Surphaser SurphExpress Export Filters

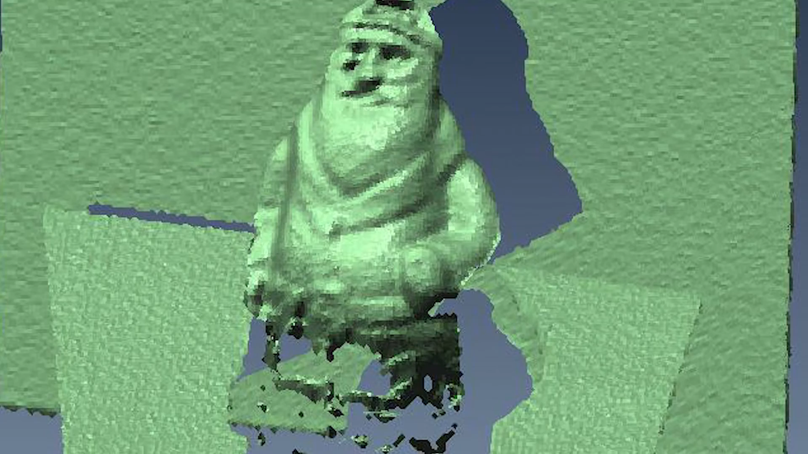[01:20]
so what we need to do is define its distance from the scanner, and inside the filters we can control the value.
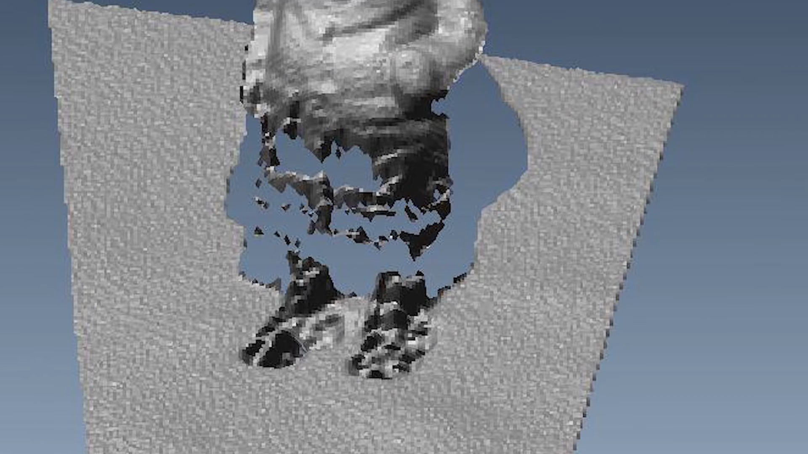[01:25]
Once we have defined that value,
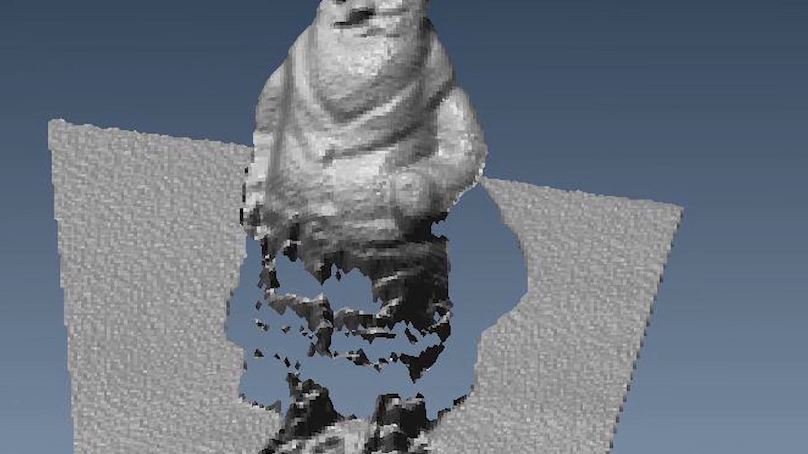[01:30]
we can then export just the area that is important to the user.